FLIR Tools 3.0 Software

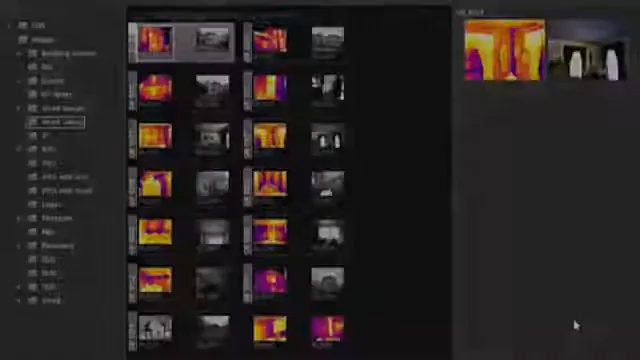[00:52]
Some of the biggest improvements with FLIR Tools 3 relate to the reporting options.
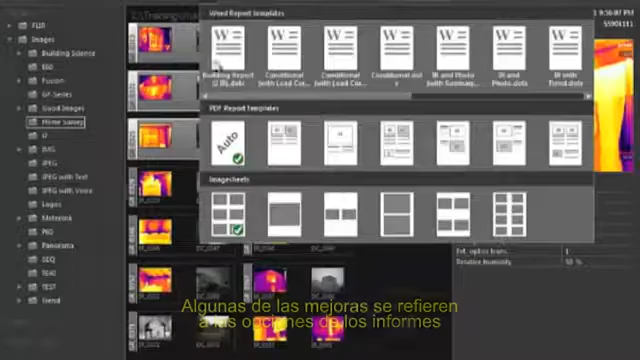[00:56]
You now have several PDF report templates to choose from.
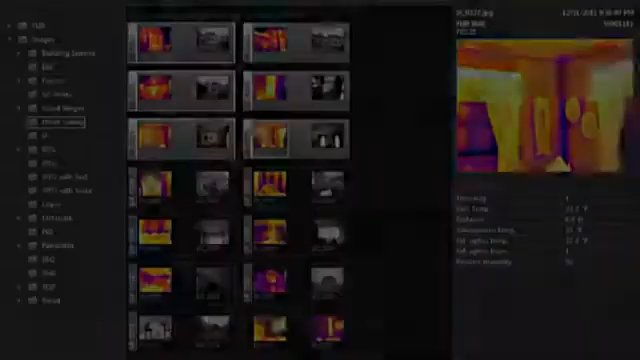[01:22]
In addition to the PDF templates, you now have several Microsoft Word templates to choose from.
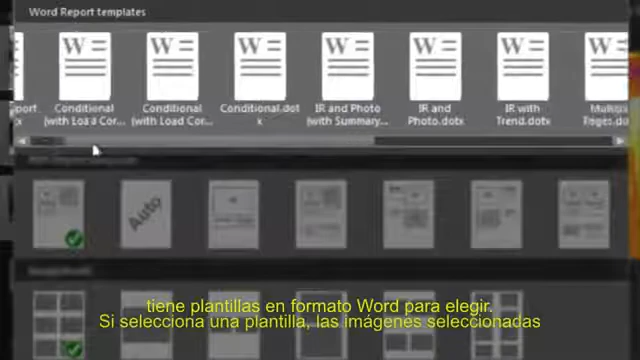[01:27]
If you click on a Word template,
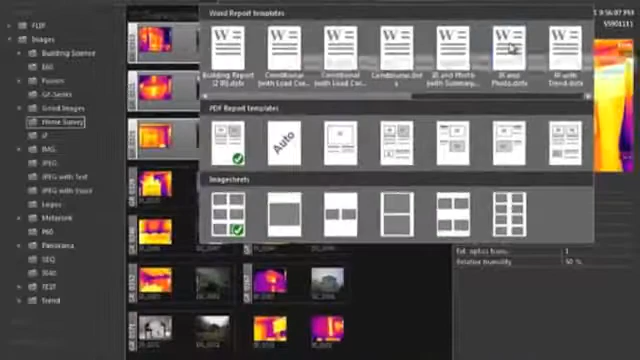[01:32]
the selected images will be sent to Word and a new report will be made as an editable Word document.
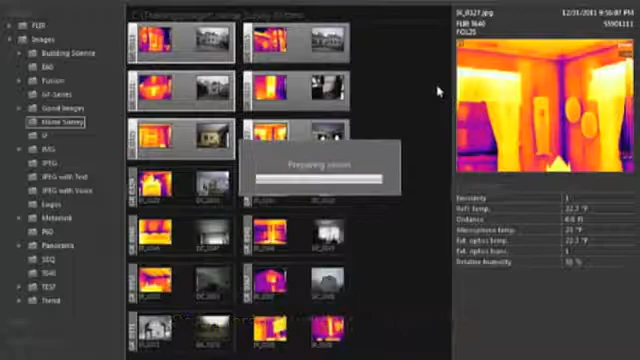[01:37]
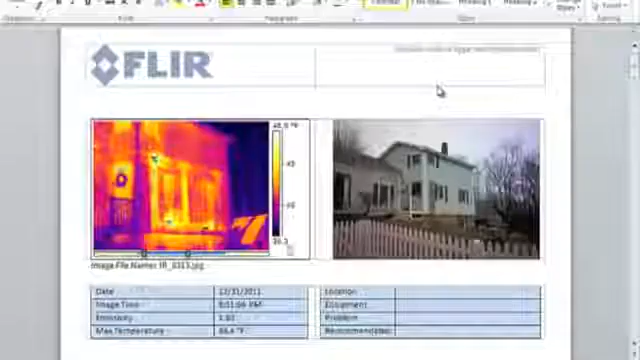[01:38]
Flir Tools installs as a Word add-in.
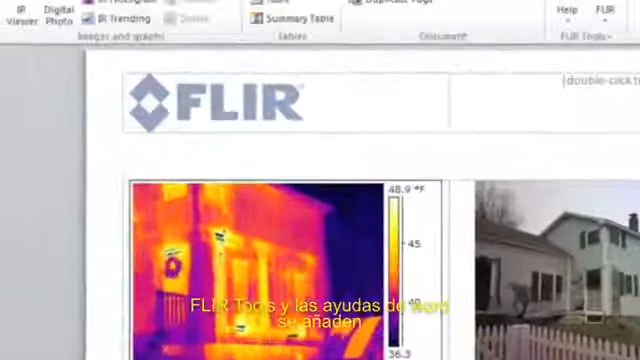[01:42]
On screen: scale top 48.9°F
This allows you to add content to the page and create or edit Word templates.
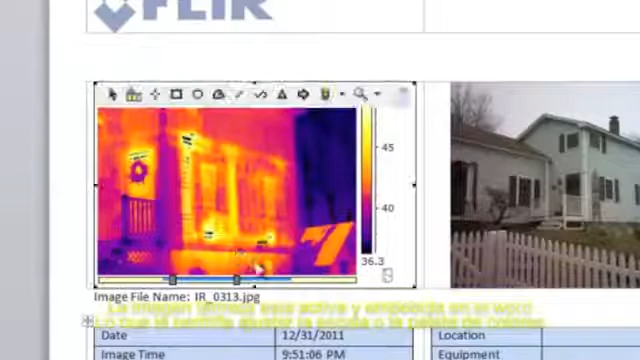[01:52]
The thermal image is an active image embedded in Microsoft Word, allowing you to make adjustments to the scale, change the color palette, and measure temperatures, just like you can in FLIR Tools.
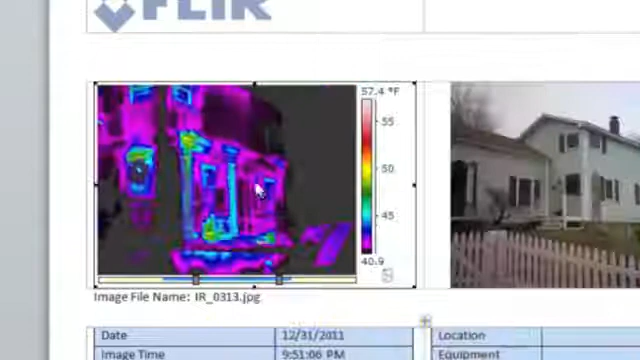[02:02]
On screen: scale top 57.4°F
You can save the report as a standard Word document and open it later for further editing,
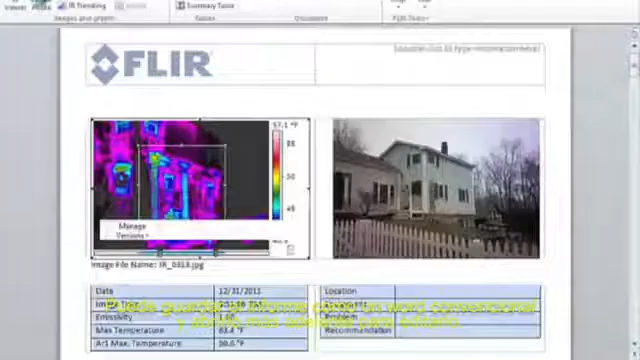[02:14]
which is a big improvement over the PDF report.
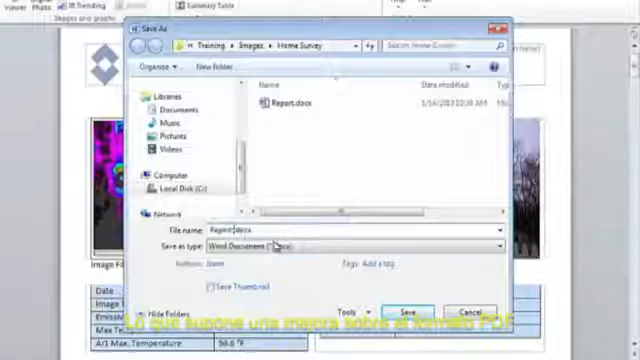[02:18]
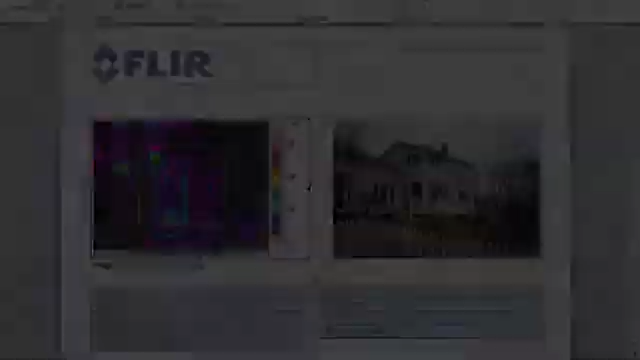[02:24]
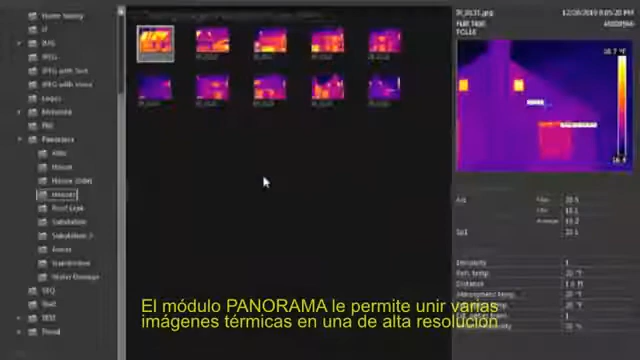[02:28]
The Panorama module allows you to stitch several standard thermal images into a single,
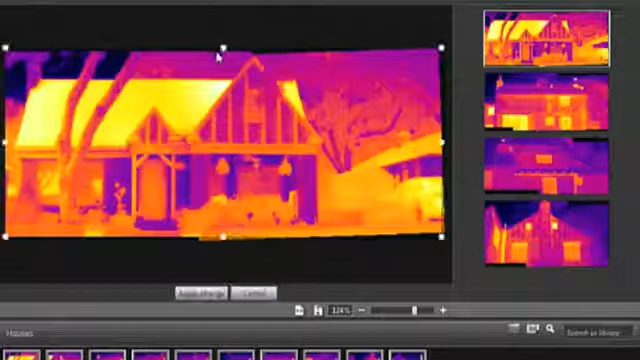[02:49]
You can crop the stitched image and perform other perspective adjustments, and then save it as a new image.
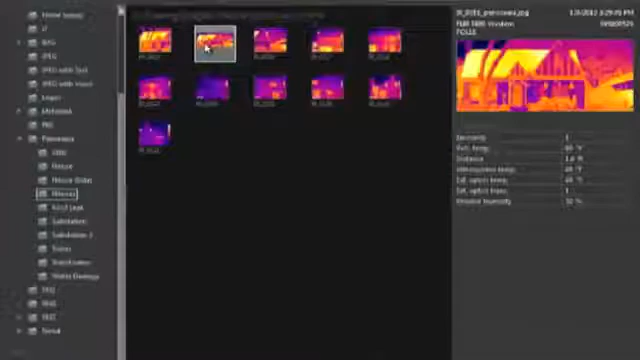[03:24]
Since it is radiometric, you can return to the image library and open the assembled image in order to adjust image settings and perform further analysis.
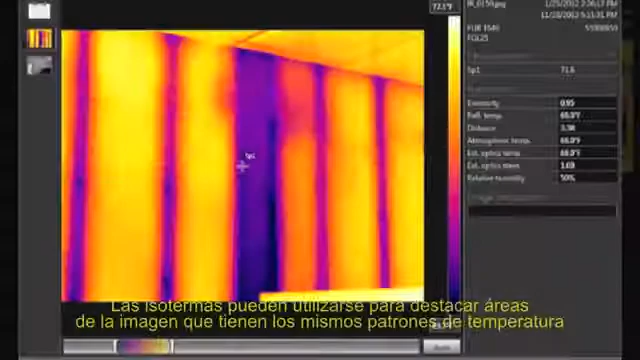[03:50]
Isotherms can be used to highlight areas of the image that have a similar apparent temperature.
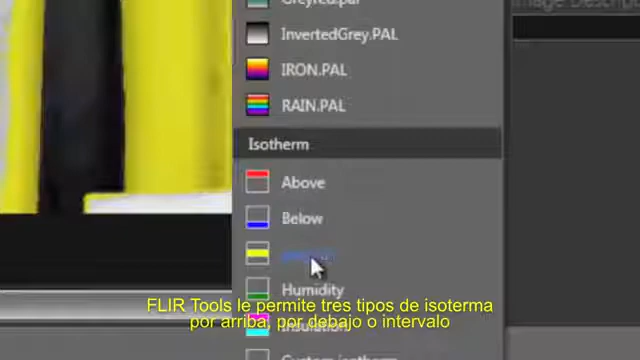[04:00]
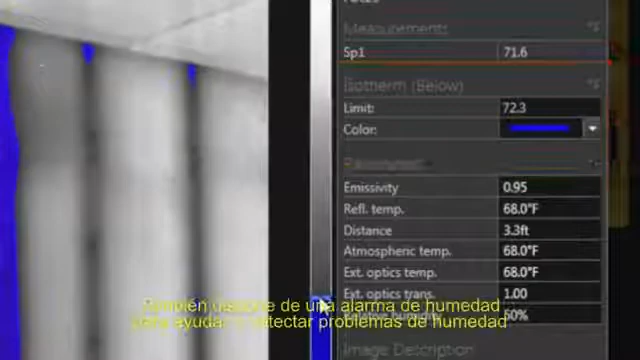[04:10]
There is also a humidity alarm to help detect moisture problems,
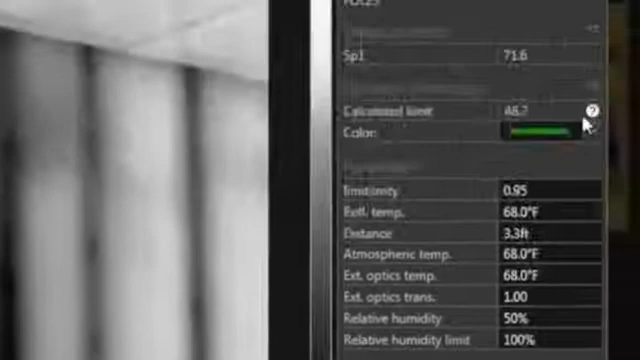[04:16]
and a similar alarm
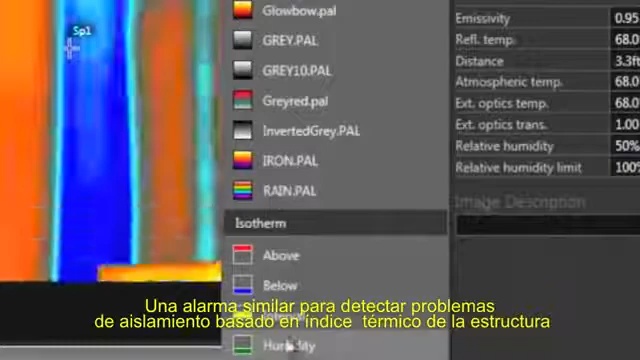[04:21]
to help find insulation problems based on the structure's thermal index.
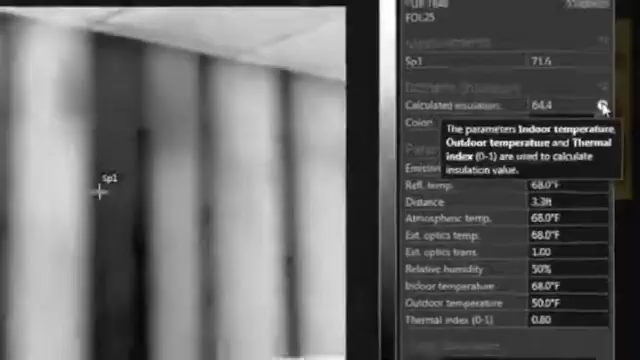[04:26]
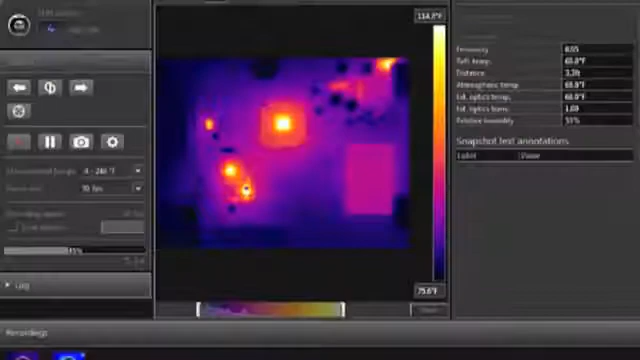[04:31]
A new option in the recording screen allows you to set a recording interval,
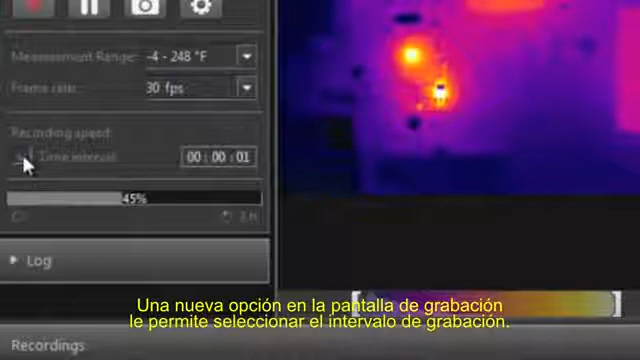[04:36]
so, for example, you can record an image every 5 or 10 seconds instead of at the full frame rate.
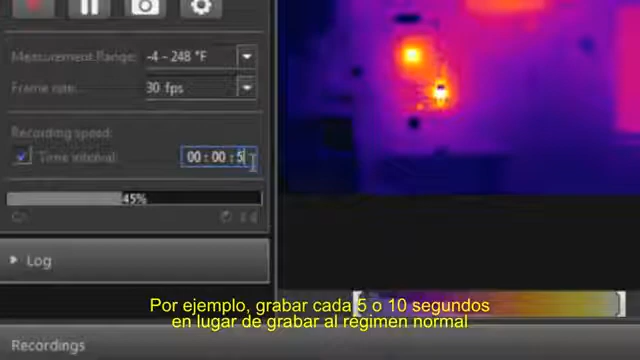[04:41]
This can save a lot of disk space in cases where the full frame rate is not needed.
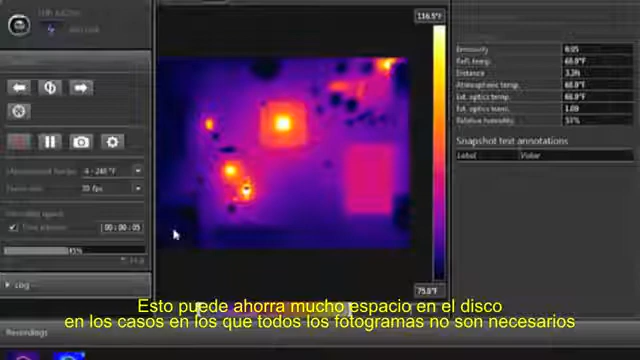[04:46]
On screen: scale top 116.5°F
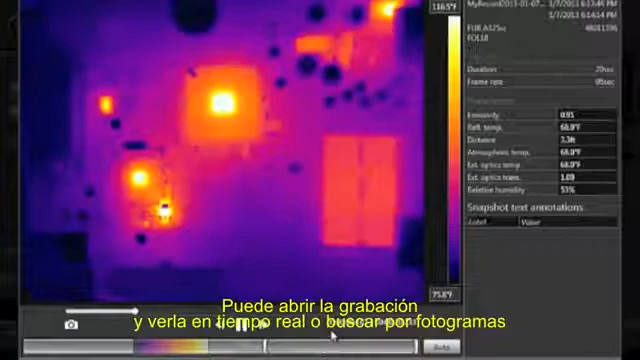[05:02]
On screen: scale top 116.5°F
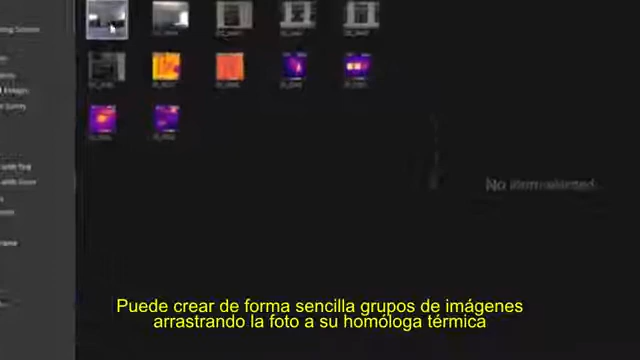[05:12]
You can now easily create image groups by dragging a photo onto its matching thermal image.
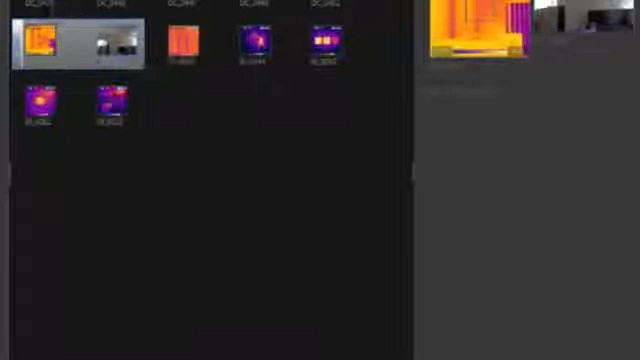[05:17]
This is beneficial for cameras that do not have the simultaneous mode,
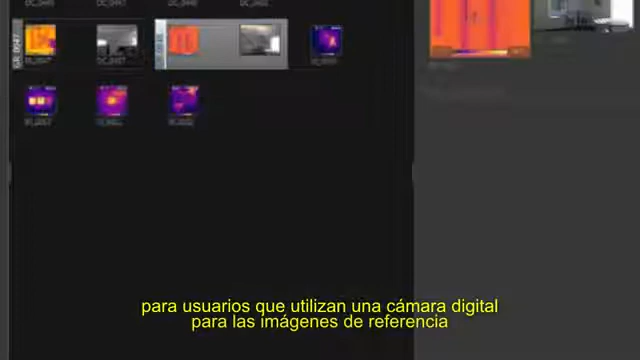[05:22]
and for users who prefer to use a separate digital camera for the reference photos.
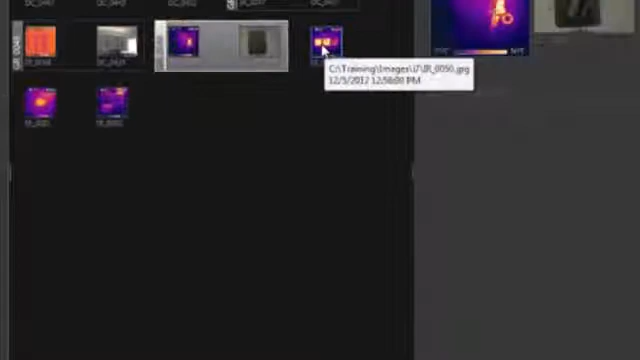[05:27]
These images are from an i7, which does not have a built-in visual camera.